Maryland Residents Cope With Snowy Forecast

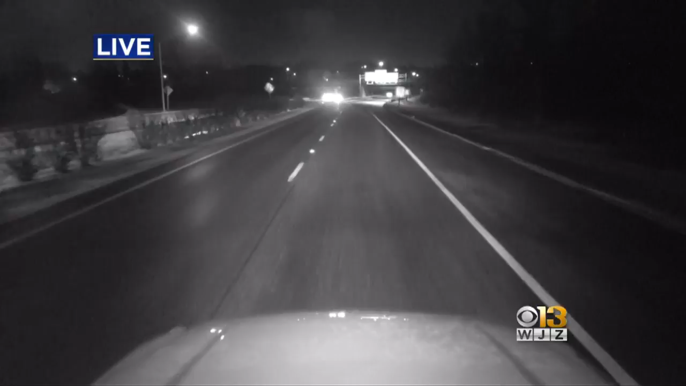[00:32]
THERE'S REALLY NOT EVEN A SHINE WHERE THE PRE-TREATED ROADS, WHERE THE SNOW HAS FALLEN. OF COURSE, THE CONCERN, AS WE'VE HEARD AGAIN AND AGAIN, IS NOW THAT THE SNOW HAS FALLEN, ROADS THAT ARE WET, THAT POTENTIAL FOR THAT REFREEZE IS A BIG CONCERN.